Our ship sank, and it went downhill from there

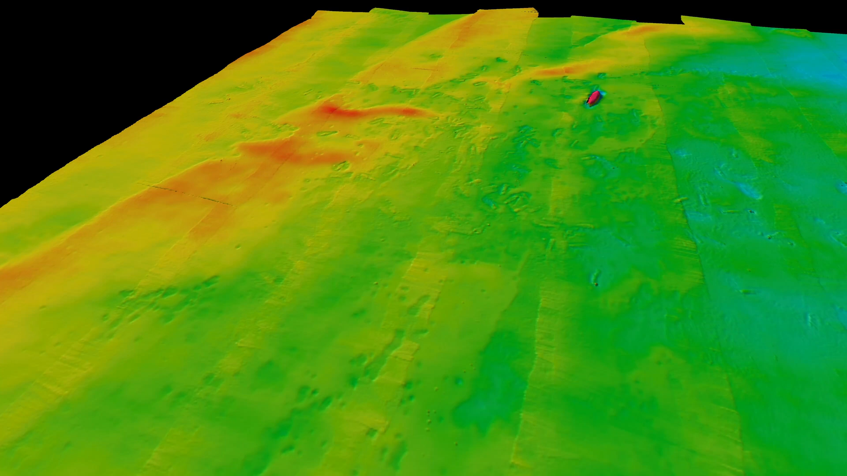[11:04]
that a lot of these subway cars almost all of them are just
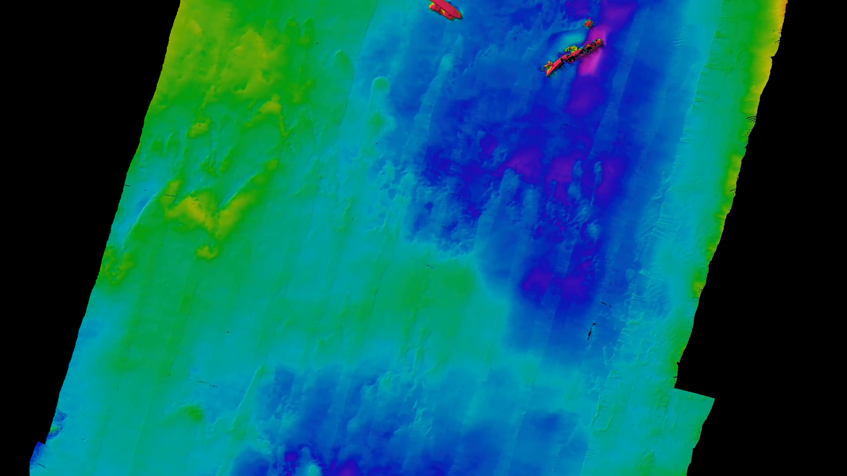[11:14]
these were most likely destroyed by hurricane sandy back in 2012. in fact that large ship in the middle was in one piece before
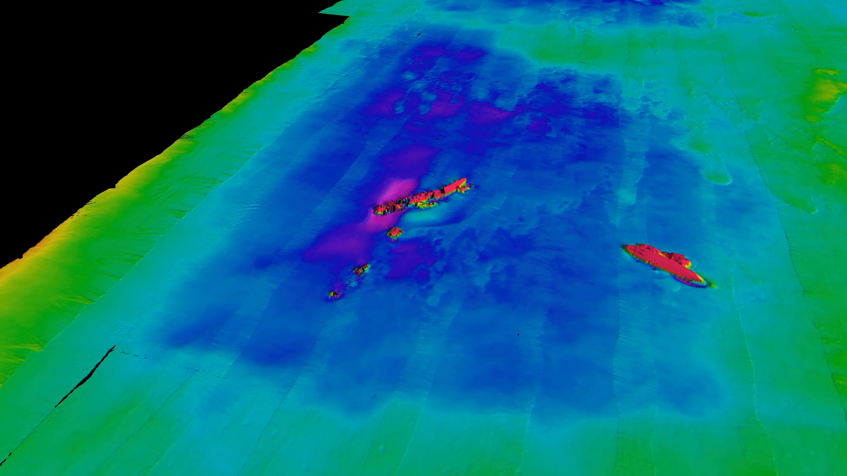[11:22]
hurricane sandy and that's the only event that could have caused that so it really makes me wonder what should we be putting out there for artificial